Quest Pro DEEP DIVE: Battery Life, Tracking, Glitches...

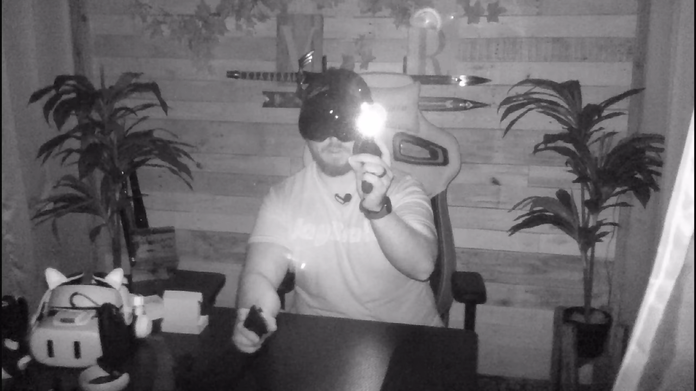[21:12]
And I can see a few little tiny lights around the room, like a Bobo VR light over here. But my controllers aren't tracking at all. My headset doesn't see anything. It's just pitch black in here.
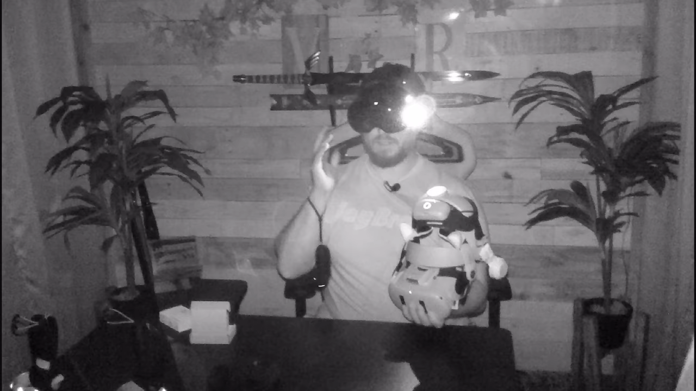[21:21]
To test whether the Quest 2 has infrared capability and the Quest Pro doesn't, I'm actually grabbing my Quest 2 over here and pulling it up. Yeah, I can see all around there. I can see the infrared light coming from the Quest Pro.
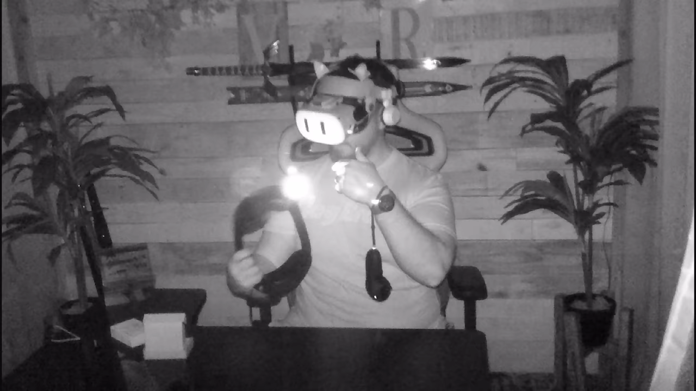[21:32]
I can see it coming from the camera. I could set up my tracking here. Quest Pro IR light is a no-go.
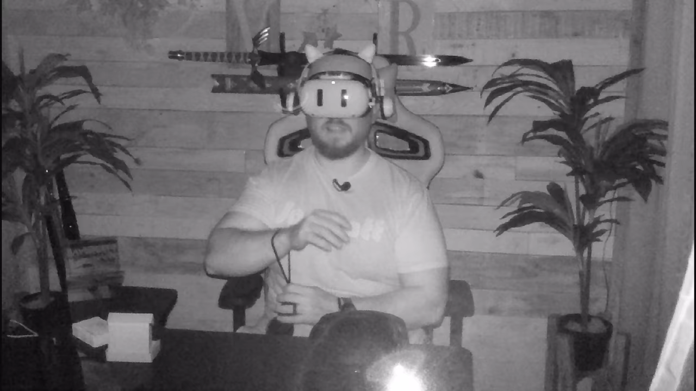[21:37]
If you've been using an IR light this whole time to play in the dark, it's not going to be an option with Quest Pro. We found something.